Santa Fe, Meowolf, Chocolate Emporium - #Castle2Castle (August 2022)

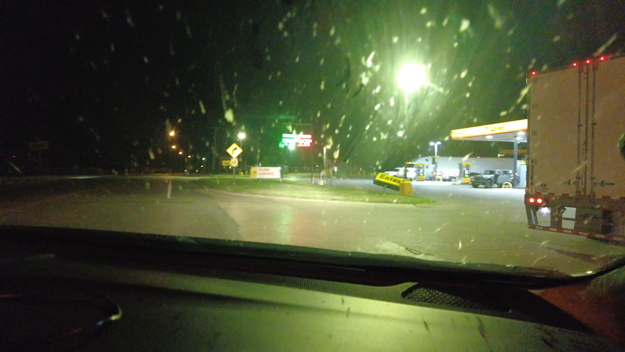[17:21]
Someone's parking job is not that great, be honest. $3.59 here, not the cheapest we've seen, but you know what, not bad for interstate.